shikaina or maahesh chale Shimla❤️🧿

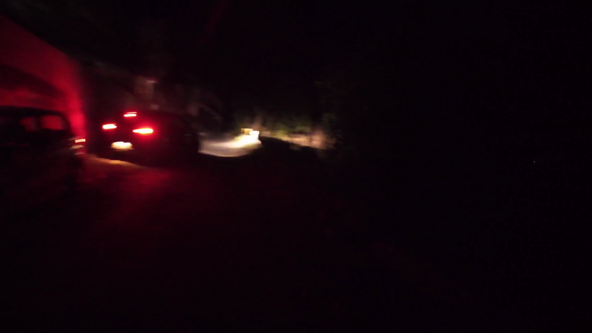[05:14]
का रास्ता है अंदेरा काफी है यहां में स्टेट लाइस तो हुपी लिए तो रात के इस नहरे के साथ आज का व्लॉग यहीं समाप करते हैं मिलते हैं कल नए उजाले के साथ नए व्लॉग के साथ